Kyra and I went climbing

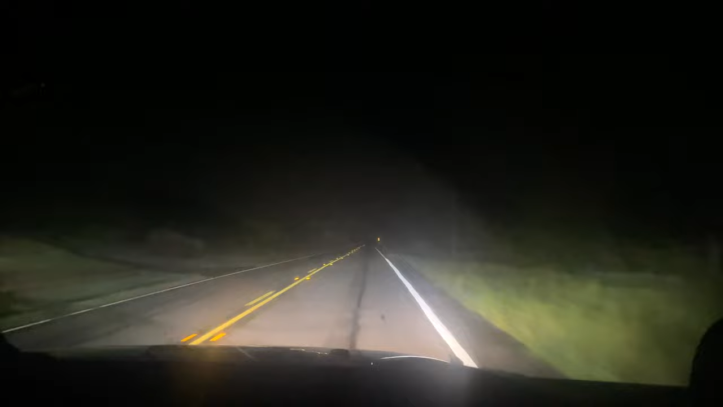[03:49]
Around here is where we are gonna camp, but there's a lot of fog.